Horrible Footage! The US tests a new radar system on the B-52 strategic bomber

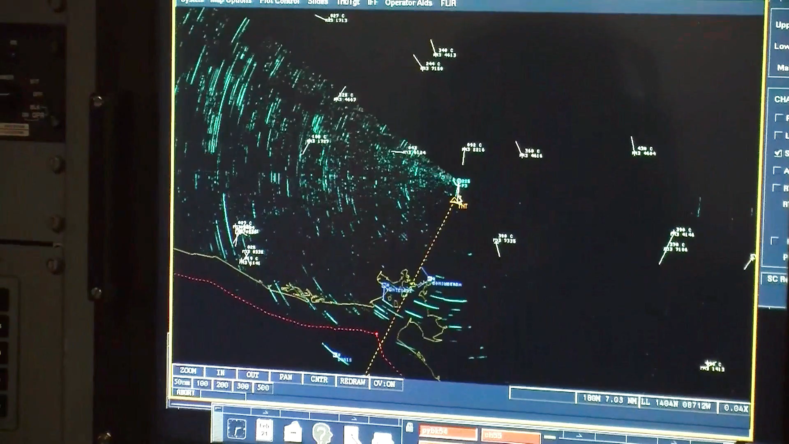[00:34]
very similar to the radar found on board many export versions of america's